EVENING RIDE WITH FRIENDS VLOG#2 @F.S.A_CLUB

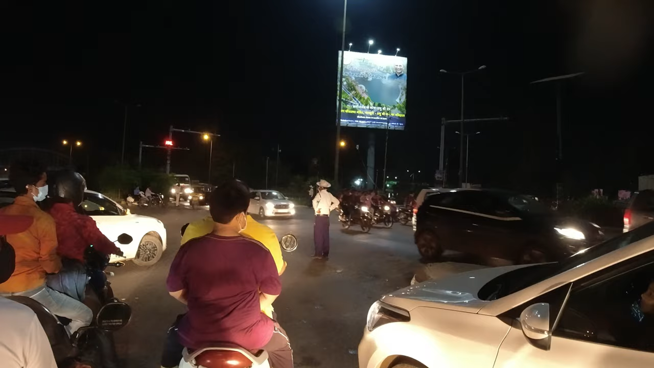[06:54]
तो जब मैं यहाँ पे सिग्नल पे अपनी गाड़ी को स्टॉप किया तो मेरे राइट साइड में बहुत ही ज़्यादा क्यूट सी बेबी कार के अंदर से मुझे हाई कर रही थी और इतनी प्यारी सी स्माइल की ना गाइज,